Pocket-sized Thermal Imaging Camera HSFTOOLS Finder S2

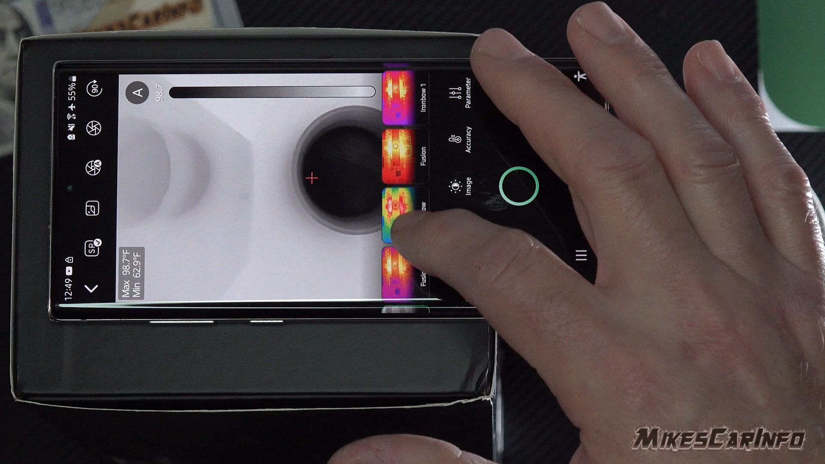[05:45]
On screen: max 98.7°F, min 62.9°F
If it's just a very small temperature difference, uh, then you might need to, you know, choose a different color, you know, maybe for your eyes or just for the, whatever it is you're looking at that can help to have different colors, you know, showing you the difference in, um, you know, visually.
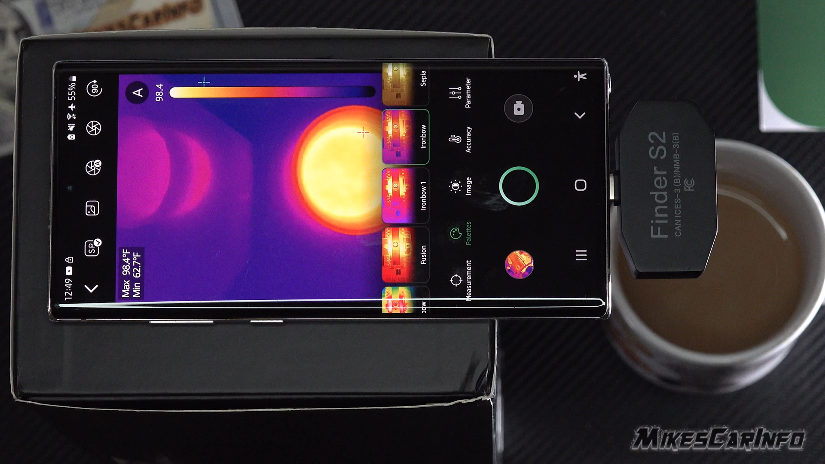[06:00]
On screen: max 98.4°F, min 62.7°F
And that comes in handy at certain times.
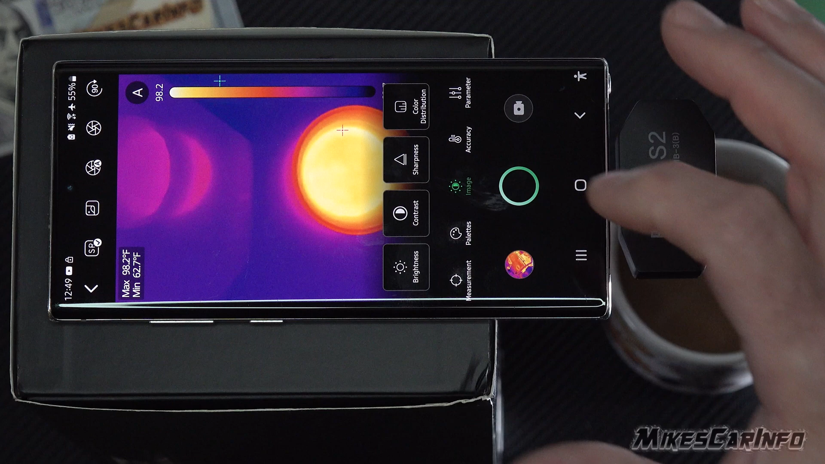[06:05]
On screen: max 98.2°F, min 62.7°F
Uh, you can also go here to the image and you can adjust the contrast, the brightness and the, uh, color distribution as well.
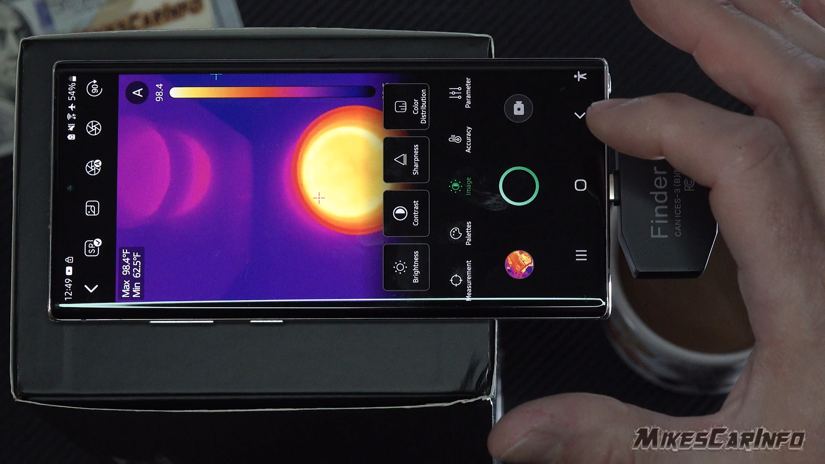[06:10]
On screen: max 98.4°F, min 62.5°F
You have histogram and then you have linear linear.
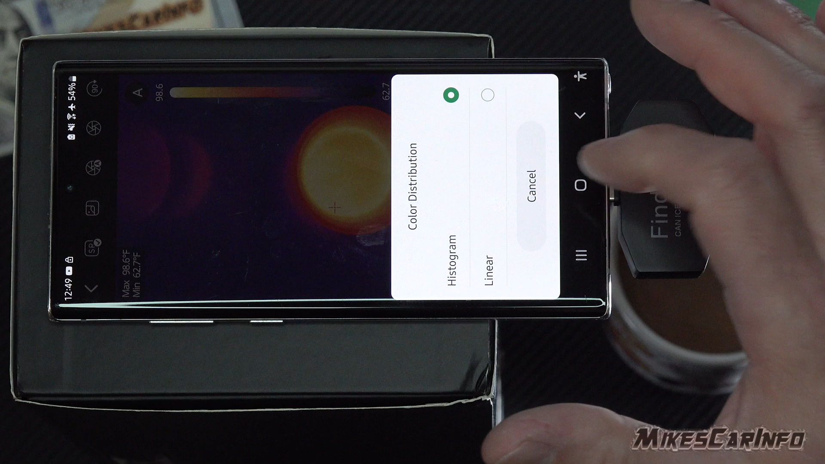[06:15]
All right.
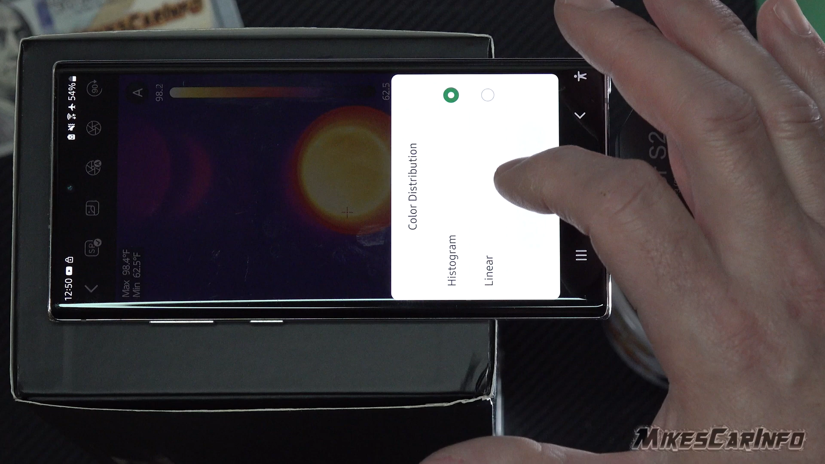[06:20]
On screen: max 98.4°F, min 62.5°F
So let's go to color distribution and let's go to linear and then we'll go to color distribution and go back to histogram.
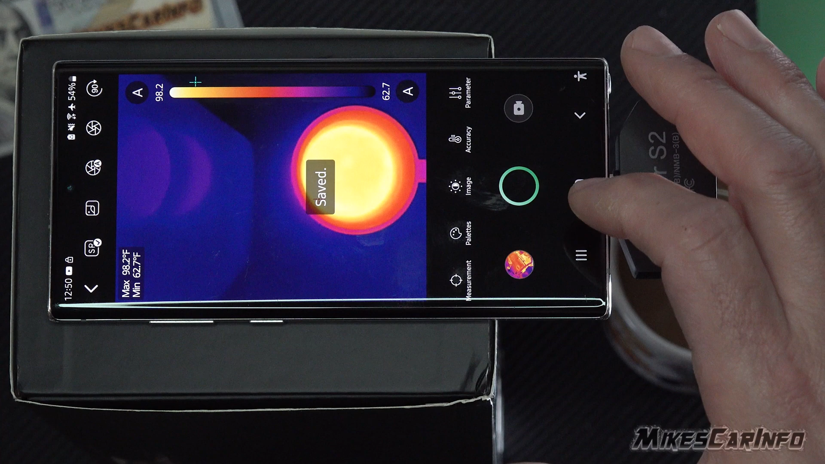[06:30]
On screen: max 98.2°F, min 62.7°F
And the brightness, contrast, sharpness is pretty self-explanatory there. Uh, accuracy.
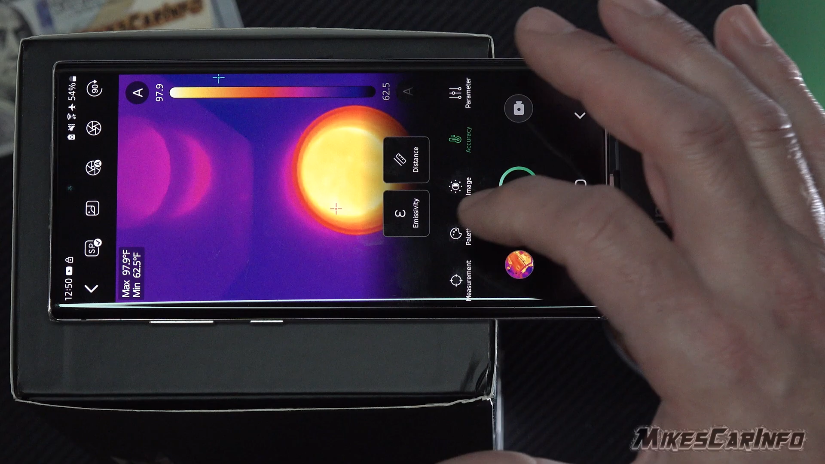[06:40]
On screen: max 97.9°F, min 62.5°F
You can have the emissivity, which is the reflectivity. You notice this box is reflecting some light from this coffee cup or it's not actually light. It's reflecting heat.
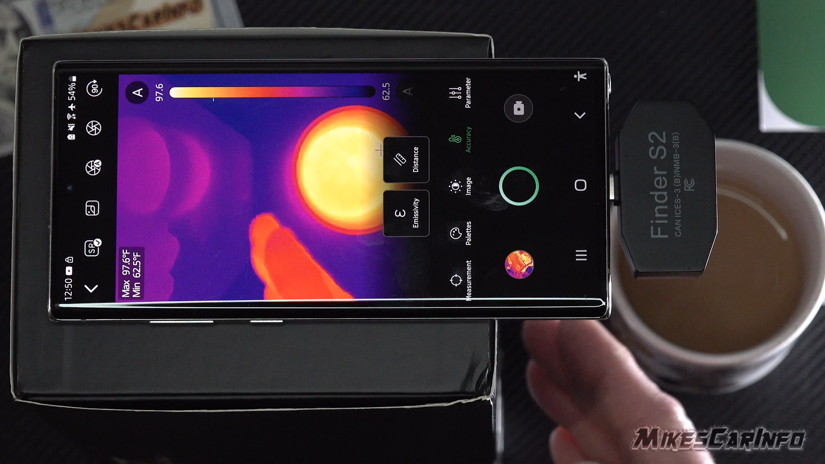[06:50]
On screen: max 97.6°F, min 62.5°F
Uh, so I put my hand here. You can see the reflectivity of this box and it's just a cardboard box and it's not very glossy.
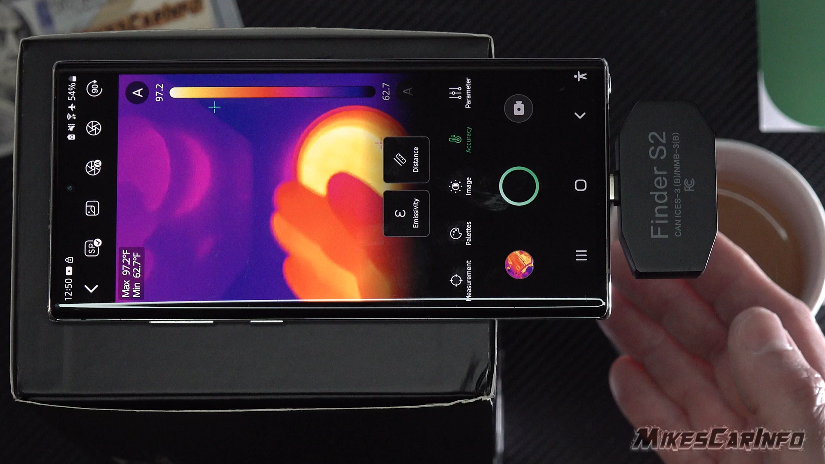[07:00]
On screen: max 97.2°F, min 62.7°F
So, you know, even, so a piece of glass or a piece of metal will reflect heat and the emissivity, uh, you can adjust that out,
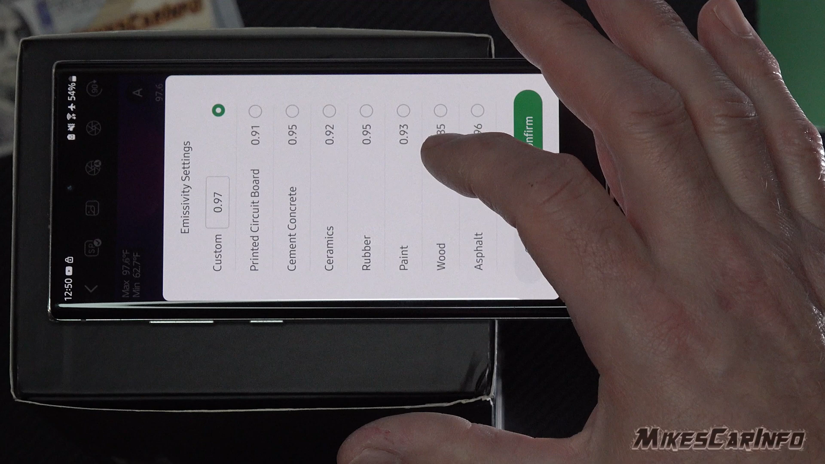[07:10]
uh, depending on the surface that you're trying to get a temperature from.
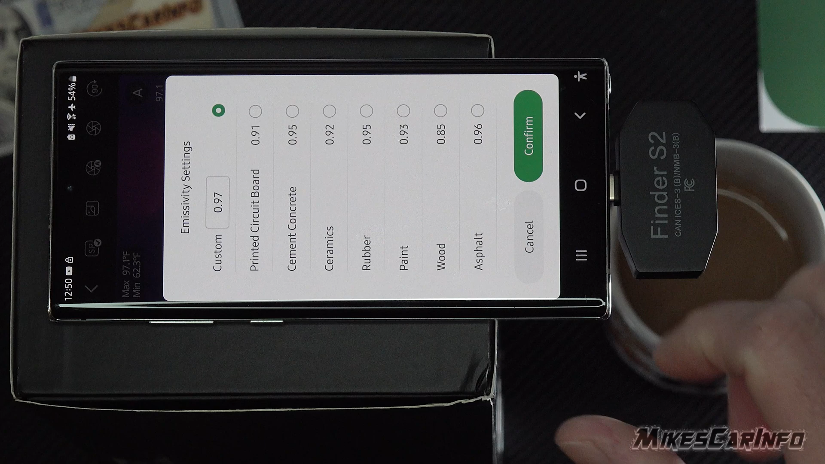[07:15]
Uh, so it has these little examples here.
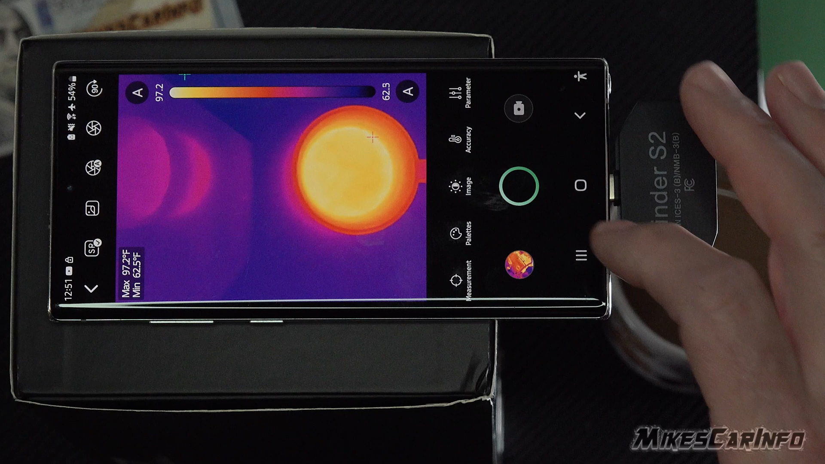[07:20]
On screen: max 97.2°F, min 62.5°F
All right. And also the distance.
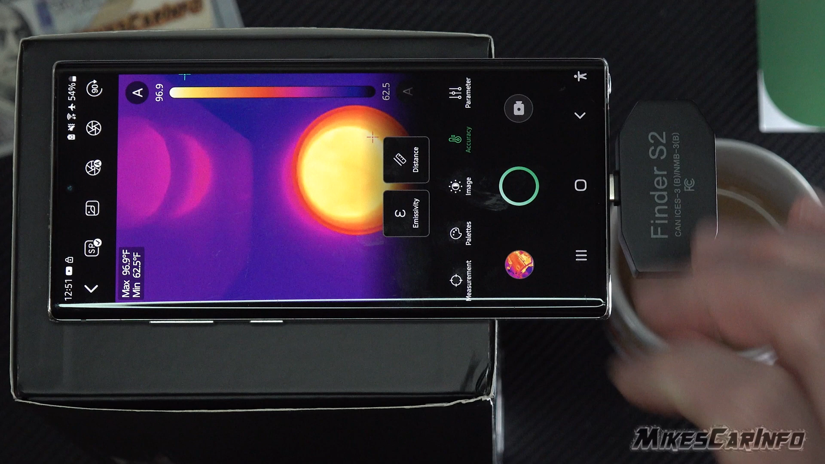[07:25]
On screen: max 96.9°F, min 62.5°F
Now the distance would be mostly for, um, the parallax between, I'll show you in a second, the regular camera and the,
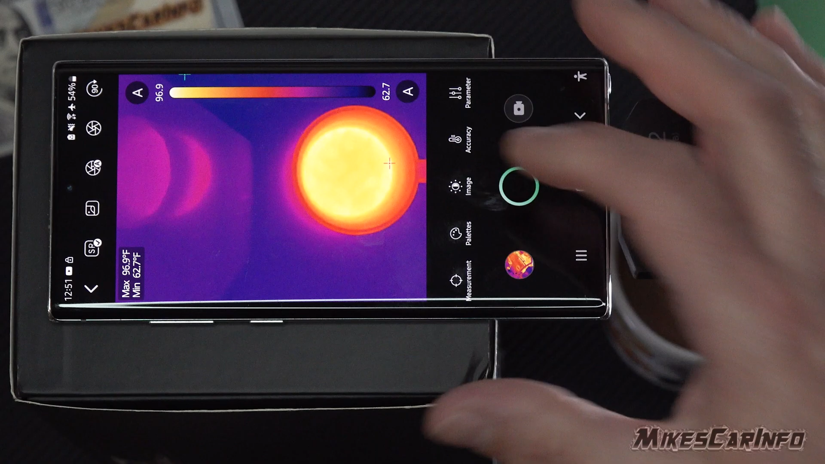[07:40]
On screen: max 96.9°F, min 62.7°F
um, what you're measuring, but, um, but also, you know, the distance also helps out with the, the accuracy of the temperature as well, because it's close.
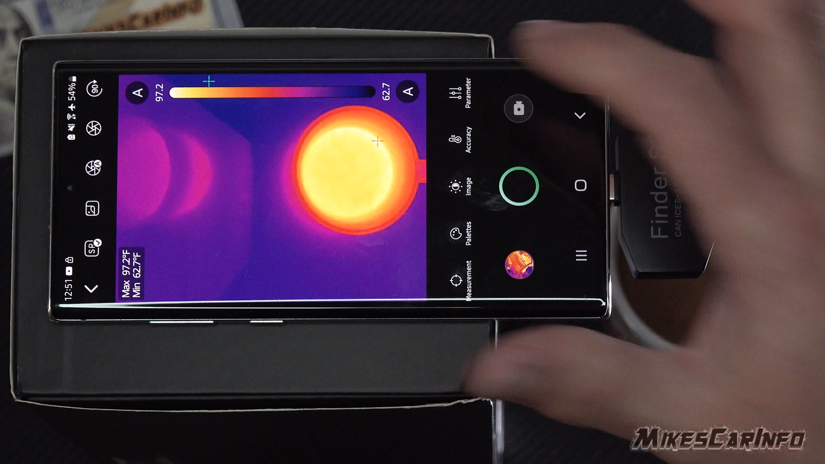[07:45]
On screen: max 97.2°F, min 62.7°F
The, the, the, the further it is, you know, the less heat it can detect basically.
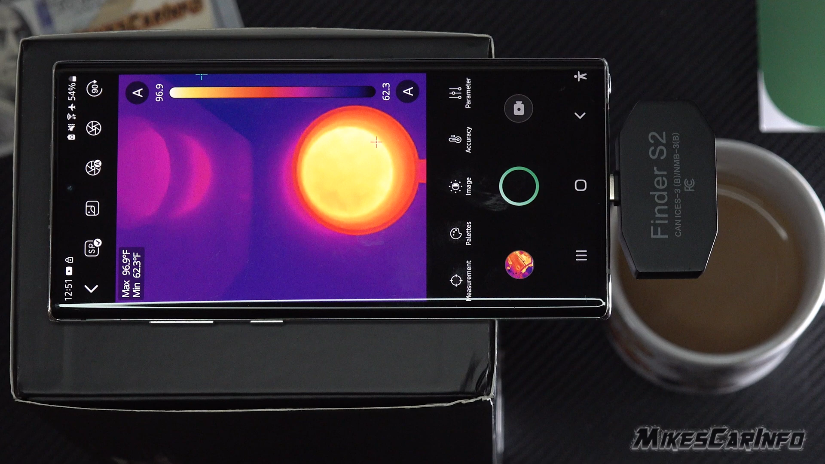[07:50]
On screen: max 96.9°F, min 62.3°F
And then you have different parameters here. You have a temperature range, which you like right now, everything's under 300 degrees Fahrenheit.
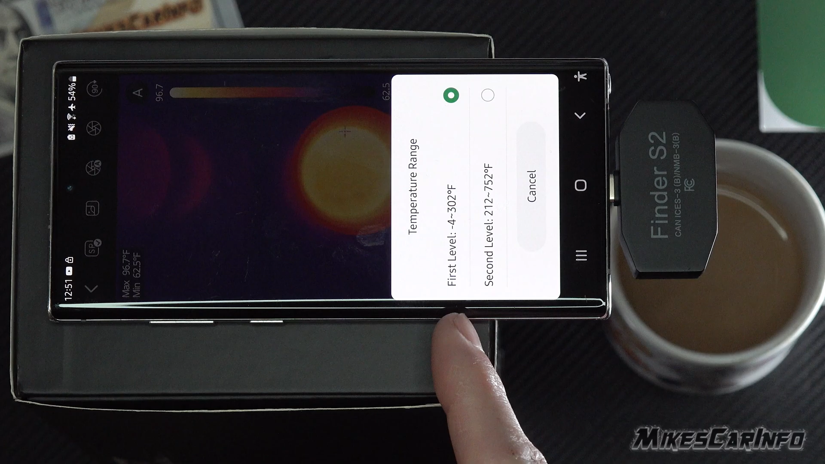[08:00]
On screen: max 96.7°F, min 62.5°F
Uh, the second level, which would be any 212 up to 752 degrees Fahrenheit. So if you're only measuring larger, uh, temperatures,
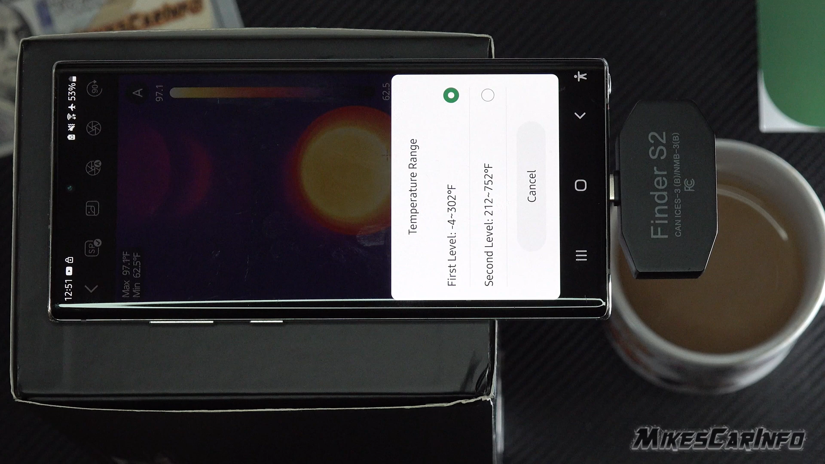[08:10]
or if you need to let measure larger temperatures, you need to change that, uh, temporary temperature range. Otherwise it's not going to show up the high temperatures. Also under parameters is where you can change the unit.